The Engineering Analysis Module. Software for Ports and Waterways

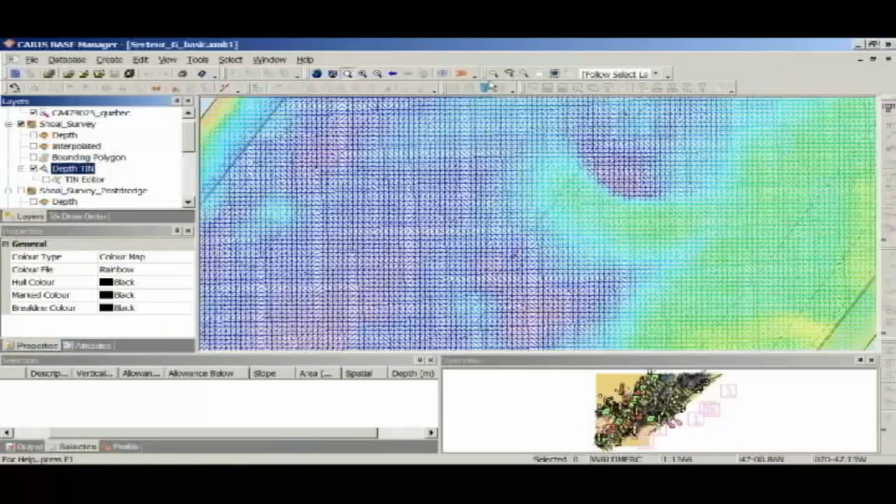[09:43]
Now, when I highlight the tin layer, you'll see that a button comes up here for compute triangular volumes. So, I'm going to click that. And once again, the same GUI as before, so I'm just going to have surface 1.
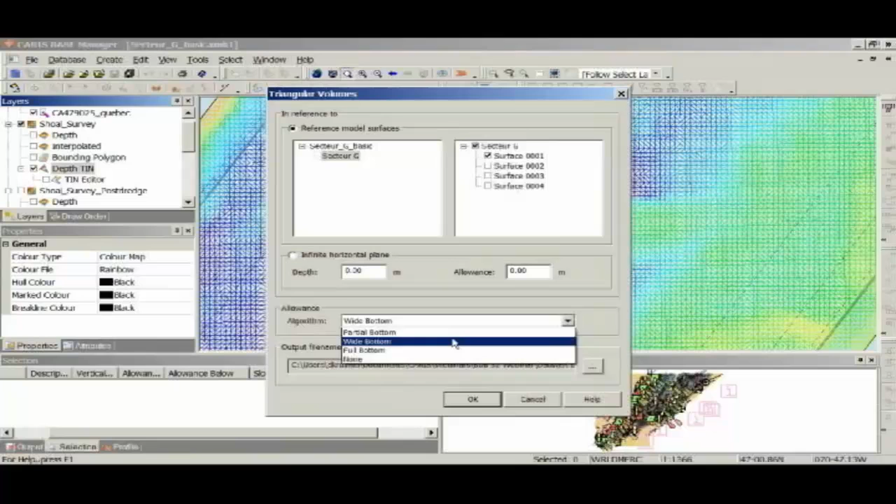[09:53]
I'll leave white bottom as my overdredge allowance, and I'm going to say volume results tin. So, when I run that, I'm going to guess about 5 seconds.
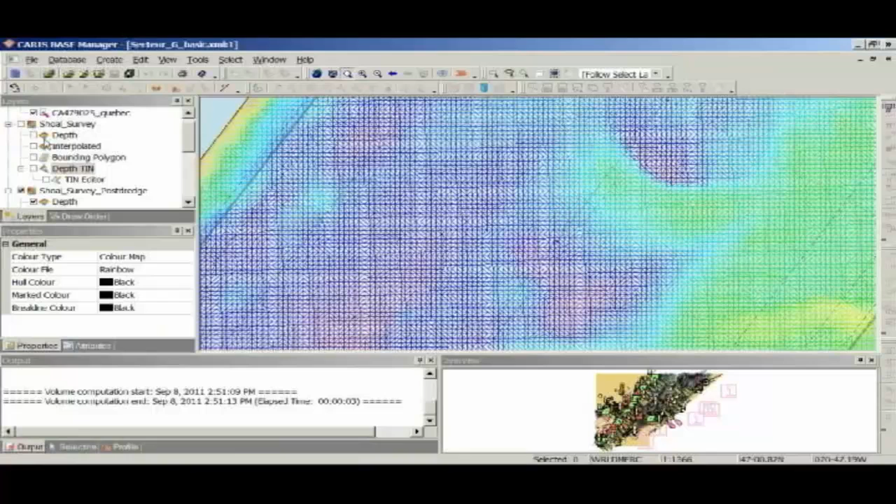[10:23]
So, I'll turn my depth layers back on. And I'm going to go tools, profile by digitizing. Now, this brings up the profile dialogue. And in this, I've got all of the available height sources that I've currently got open in BDB.
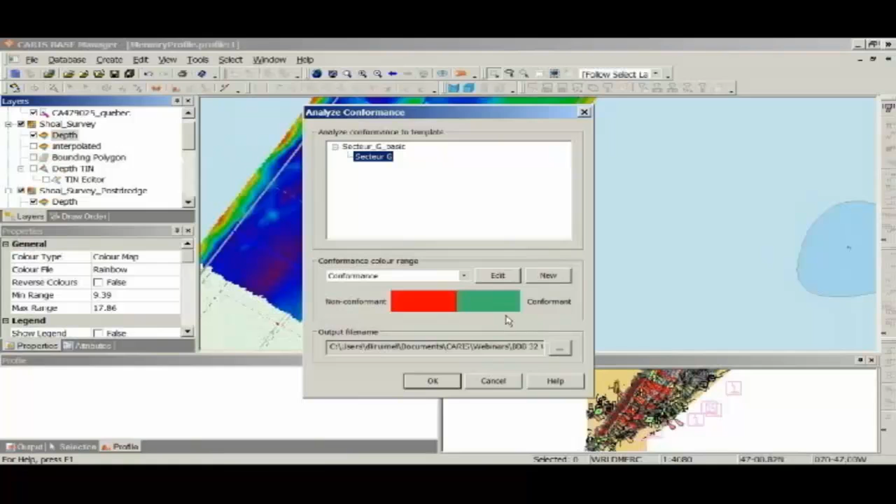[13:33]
So, you can choose to edit this if you'd like to change it around, but we'll just leave it as default and I'm going to hit OK. Now, my guess is 5 seconds for this.
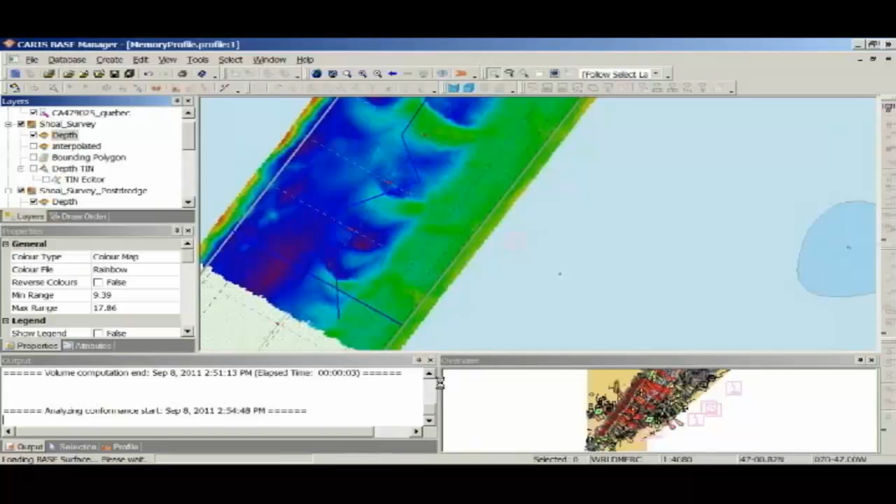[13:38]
4 seconds. Boom. Now, what this has done is it's created a new Caesar file and it's given it a colour range file showing the difference between my shoal survey and my reference model. So, once again, just highlighting the areas in green are safe areas where the bathymetry is over a metre deeper than the model. Yellow is the cautionary areas where we've got less than a metre of clearance.
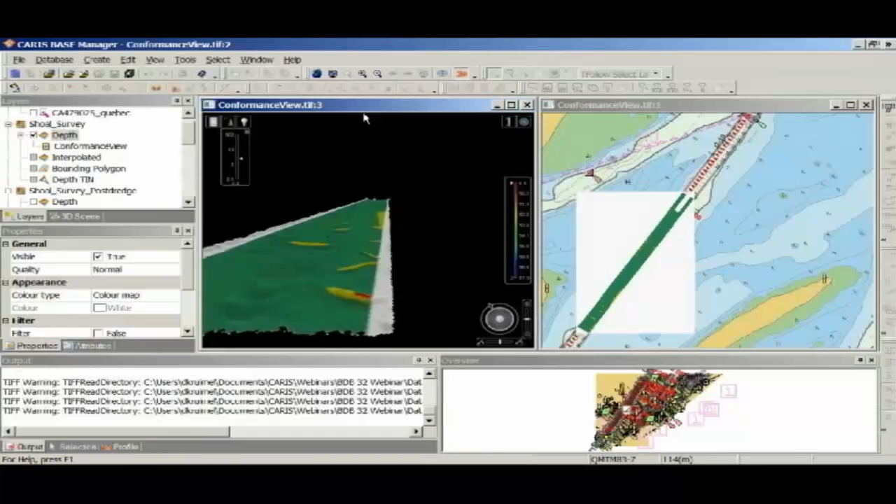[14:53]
And once again, we can create a fly-through of our channel showing the safe areas and showing the cautionary areas and showing where we've got shoals.
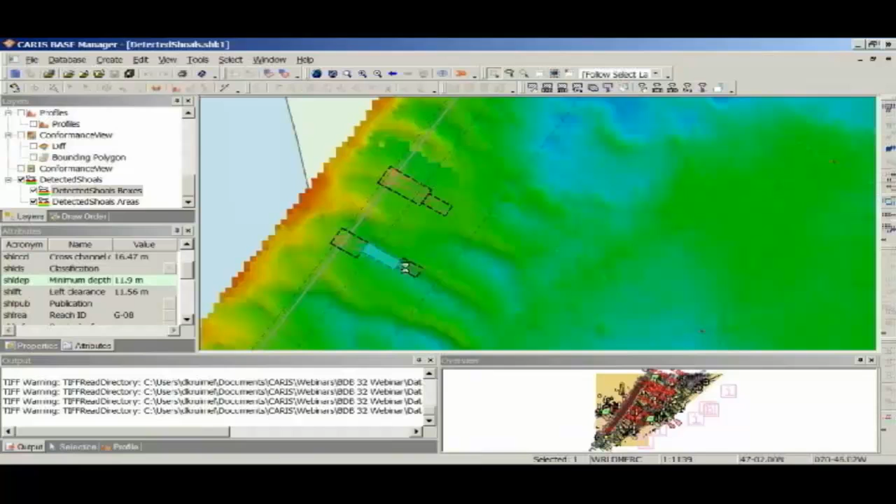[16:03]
whether the shoal has been registered in a database and the status of the shoal. So, as I look at these three boxes here, this one is at 12.1 metres. We've got this shoal at 11.9 and that one at 12.3. So, that's showing the 0.2 metre intervals that the shoals were created at. So, if we go back to this shoal down the bottom here.
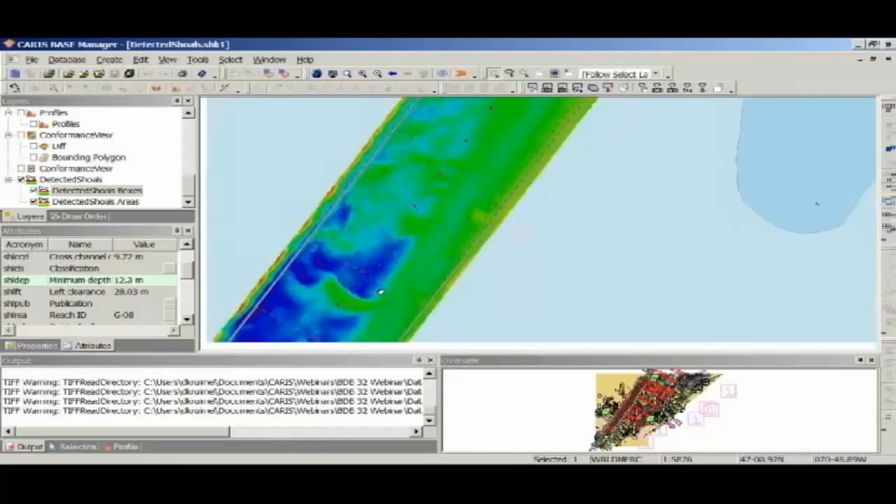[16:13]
So, I can highlight this shoal and I can go tools, shoals. I can register that in the database and that's just a Microsoft Access database.
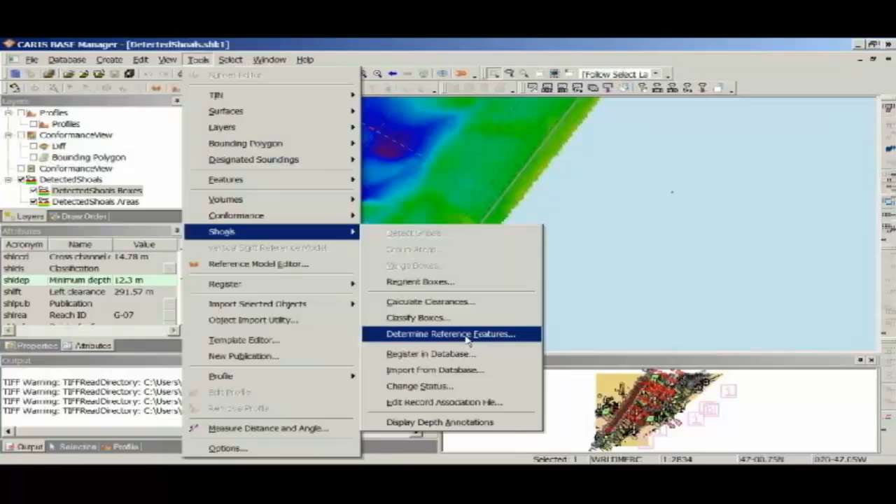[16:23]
So, once I've got that going, I can import from that database or I can change the status of the shoal to cancelled in the database.
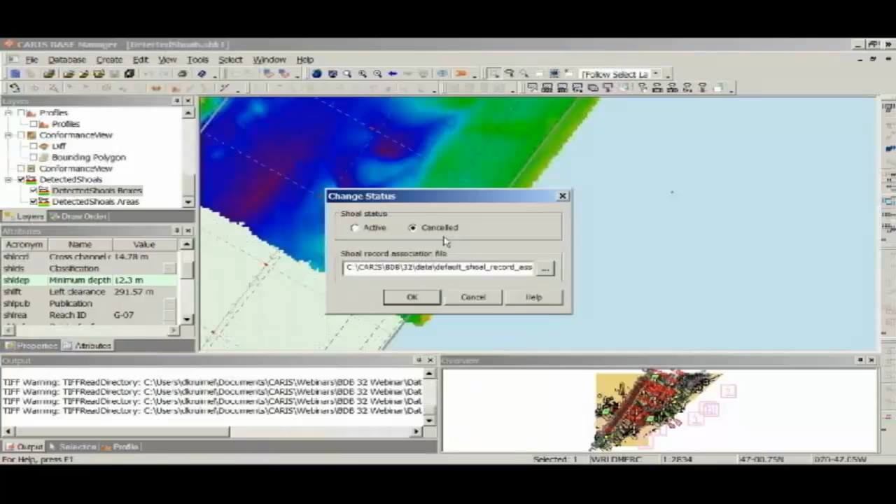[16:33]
Because, as we saw before in the profile, that shoal has been cleared. Now, should that shoal be existing and we need to inform mariners, I've got the option.